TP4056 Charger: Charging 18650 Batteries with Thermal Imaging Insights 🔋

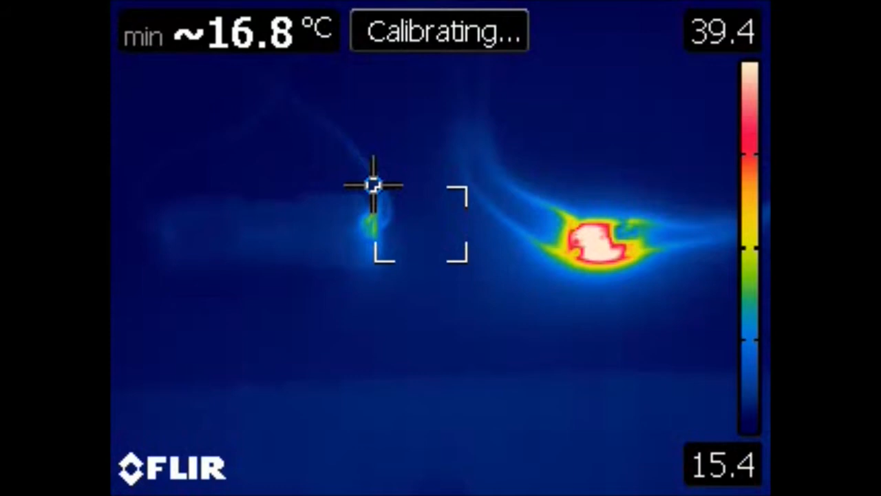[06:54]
On screen: min 16.8°C
Now, finally I just want to go through and show you a thermal imagery of the actual charger and the battery itself.
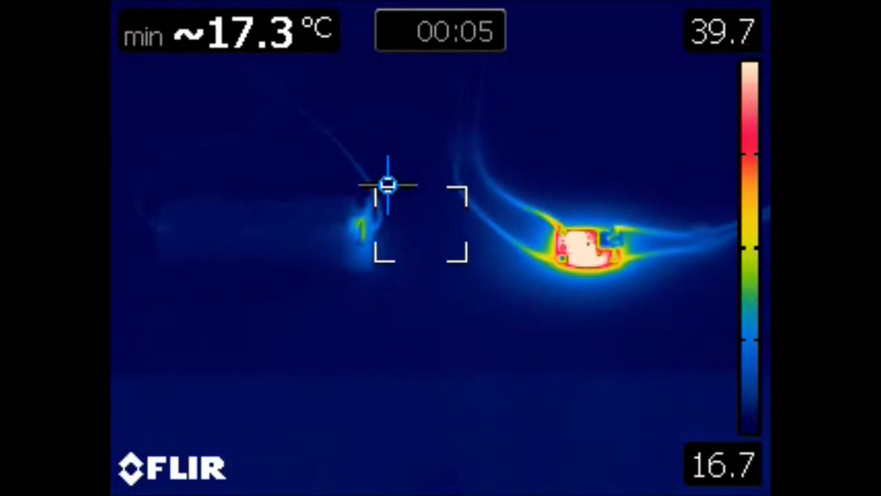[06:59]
On screen: min 17.3°C
For this setup I actually recorded a little bit of it.
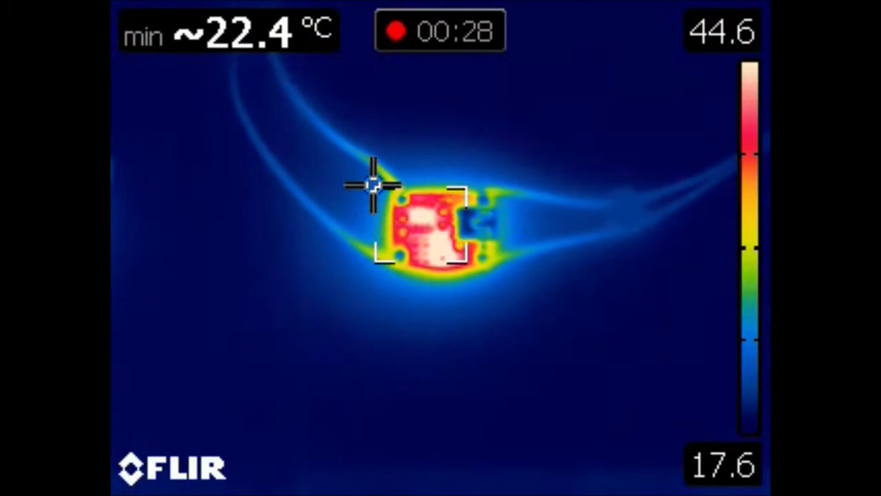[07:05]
On screen: min 22.4°C
Now, the temperature remained consistent across the entire charging time.
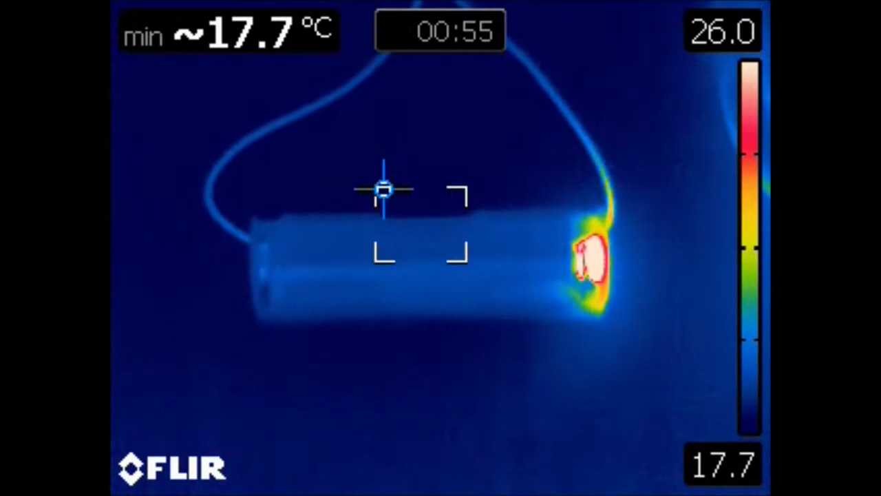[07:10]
On screen: min 17.7°C
So, as you can see the battery only got warm where that spring was.
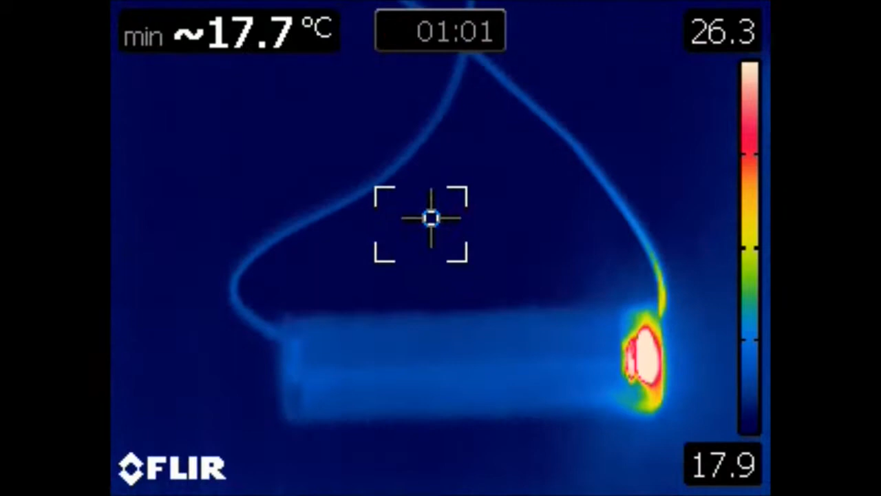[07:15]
On screen: min 17.7°C
So, nothing on the battery itself actually heated up which was good. And the charging unit itself got up to around that 45 degrees.